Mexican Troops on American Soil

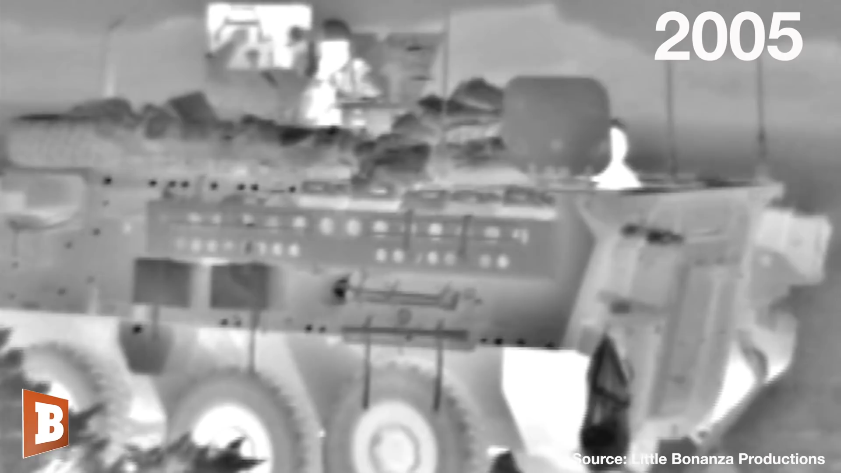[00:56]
This striker unit did a simply outstanding job of acting as force multipliers for border patrol,
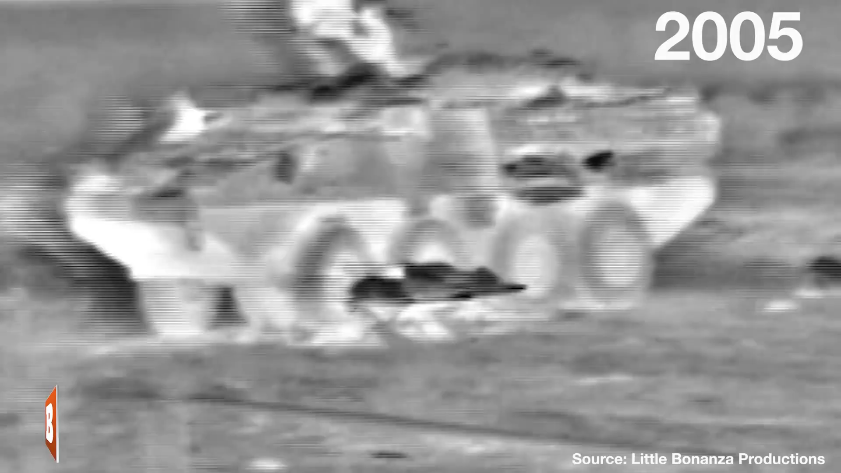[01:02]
and they were never disarmed. Now the Pentagon currently has the Mexican military incursion at Clint, Texas under review.